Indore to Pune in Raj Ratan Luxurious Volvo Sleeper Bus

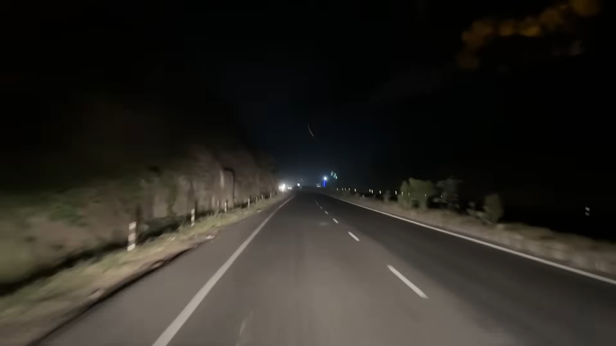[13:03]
से जैसे ही आप बाहर आ जाते हो ना, तो काफी अच्छा घाट सेक्शन बीच बीच में पड़ता है। अभी रात है तो उतना अच्छे से जस्टिफाई नहीं हो पाएगा, लेकिन आपको बता दूं अभी हम क्रॉस कर रहे हैं भैरव घाट को।
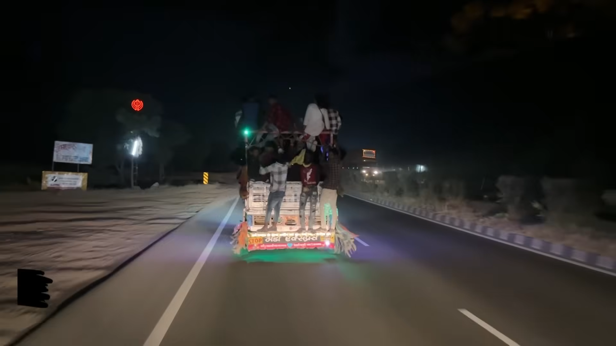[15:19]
तो देखो रात को शादी या पार्टी में से तो कहीं से ये लोग आ रहे हैं, और देखो टेम्पू के पीछे भी लटके और टेम्पू के ना ऊपर किनारे पे भी बैठे हुए हैं।